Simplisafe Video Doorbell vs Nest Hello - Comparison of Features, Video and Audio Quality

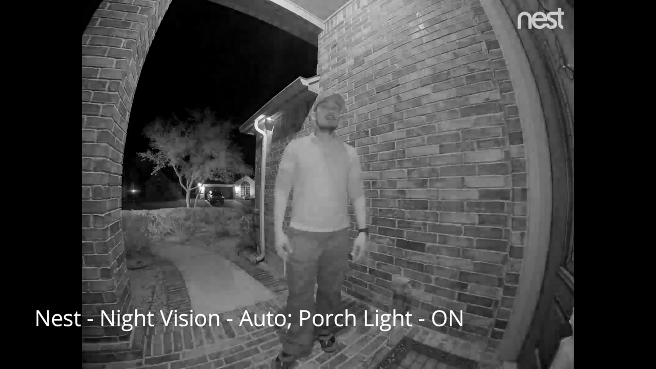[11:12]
So, this is the video and audio quality of Nest Hello with the night vision on and my 60-watt porch light on. This is the video and audio test
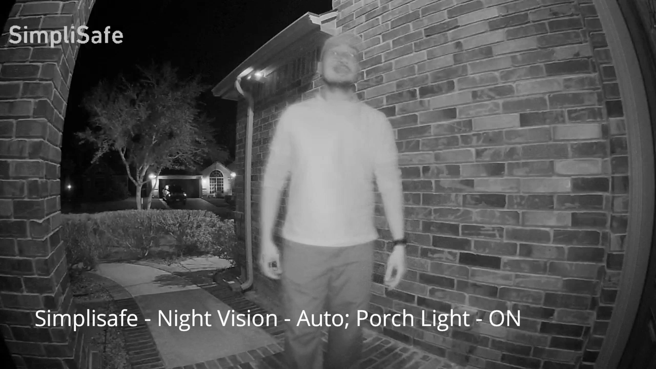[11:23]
for the SimpliSafe Video Doorbell Pro with the night vision on and also my front porch light 60-watt light on.